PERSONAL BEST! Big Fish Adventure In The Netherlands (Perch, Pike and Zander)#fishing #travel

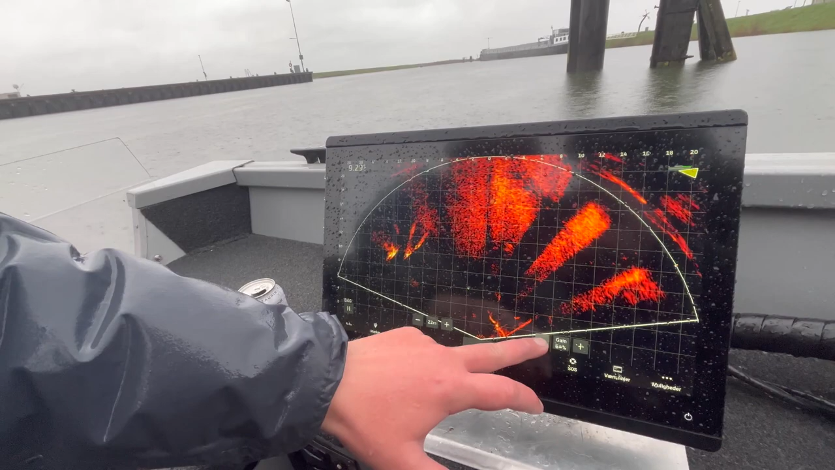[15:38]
So we have this orange picture where the fish will be very bright yellow like this and be some small spots that look like fish, be some small, like these ones, for example. And the way we've really been targeting the big perch is we don't want to find one perch and one perch and one perch very spread out.
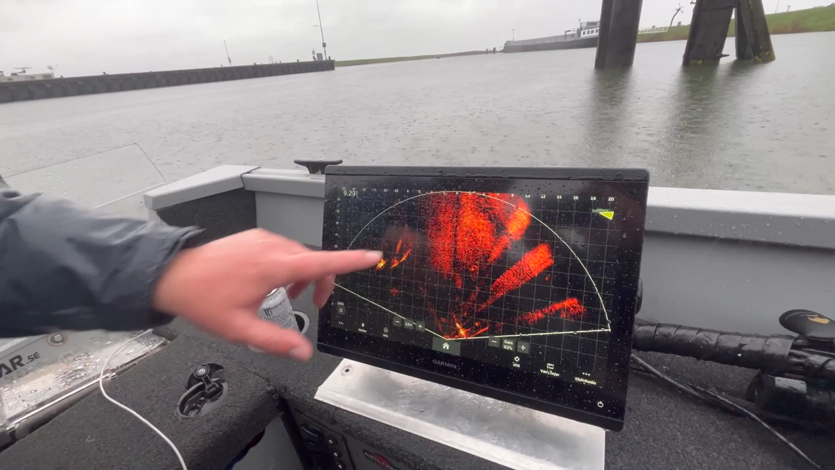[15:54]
We want to find them concentrated,
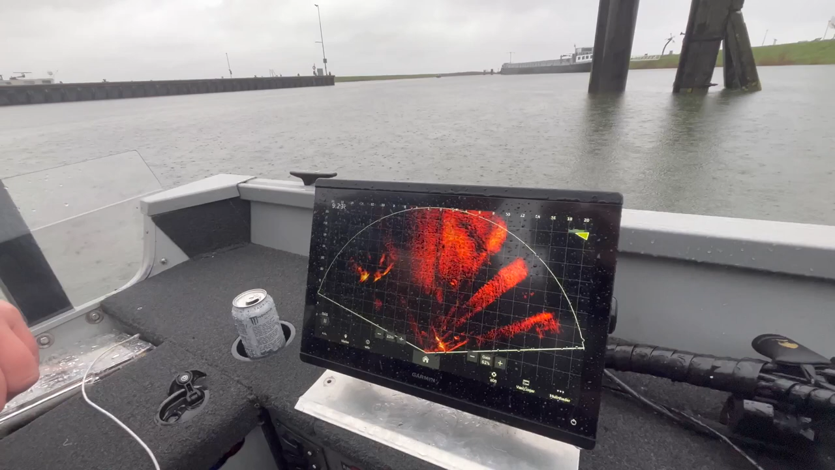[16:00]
because we really didn't find the success to catch the fish when they are alone.
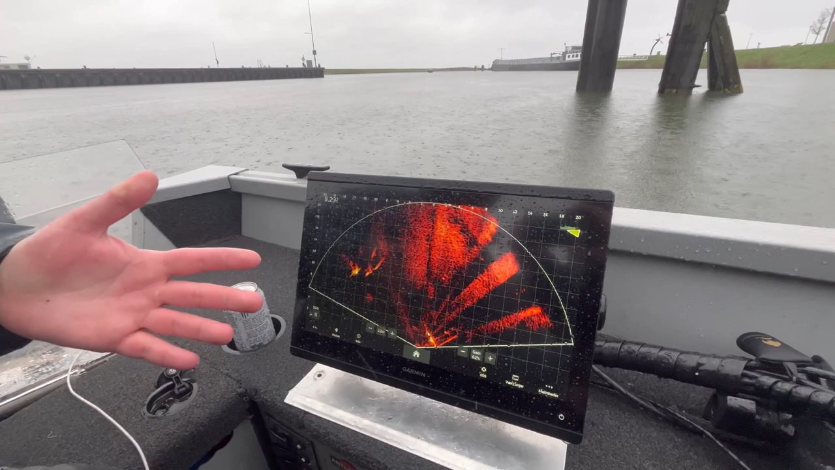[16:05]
This is the fish, for example, swimming around.
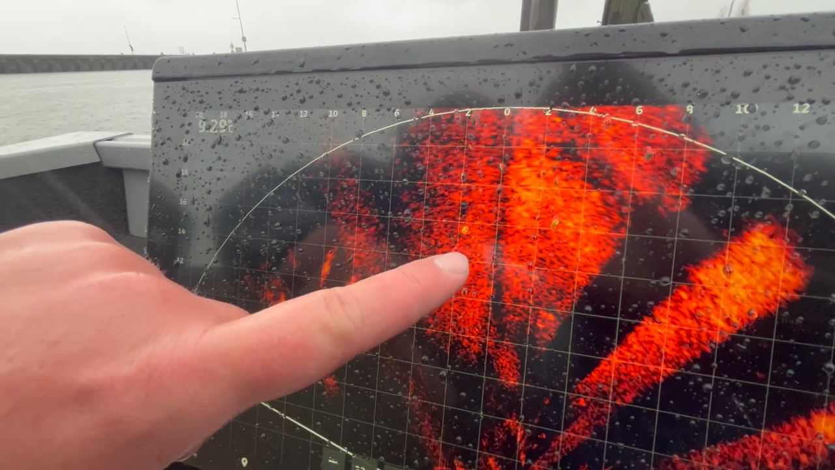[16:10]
You can see the fish and you can see a big shadow behind it. So that's a fish swimming around, maybe a big perch.
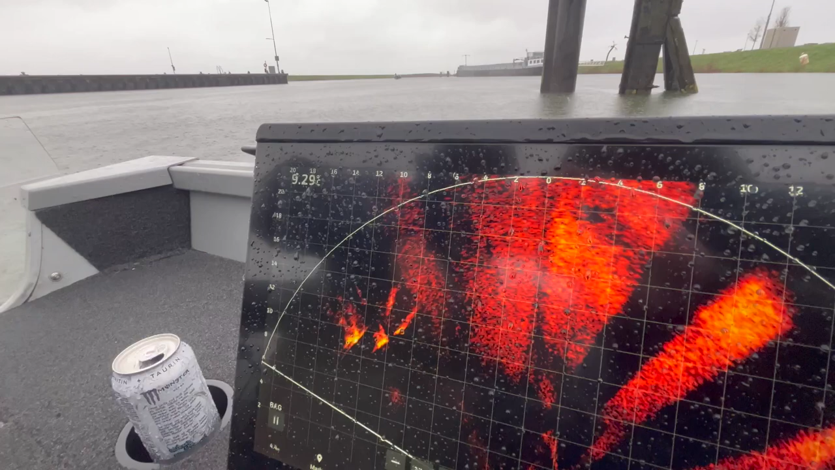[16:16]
But what we really want to do is find a group of perch standing quite near to each other, because I think that the way we catch them is that we trigger an instinct in their mind.